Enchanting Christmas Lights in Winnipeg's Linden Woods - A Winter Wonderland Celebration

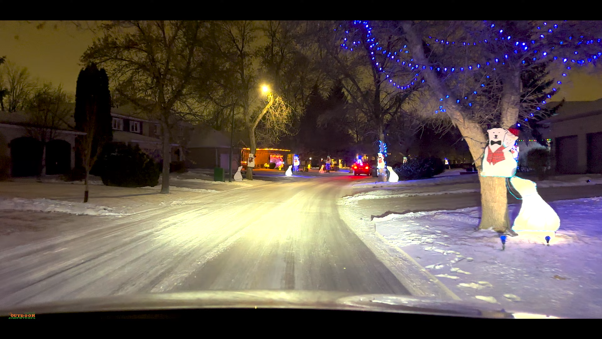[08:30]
What do you guys think? Is it looking good or what? I think it is. Some of the homes are a little extra. Yeah, some of them have a little extra. That always looks really, really nice. We have seen so many beautiful, beautiful homes up here. Multi-million dollar homes, that's for sure. There's a ranch again. Oh, yeah, there you go. Well, that was a short lane. I expected this lane to be a little bit longer, but that's all right.
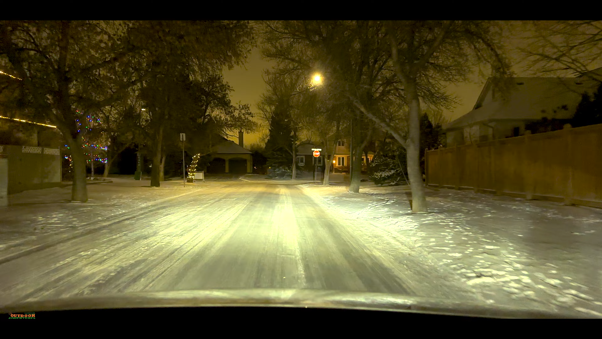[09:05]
We'll find more. I'm sure of that. It appears that we have gotten to the penguin section. Yes, indeed.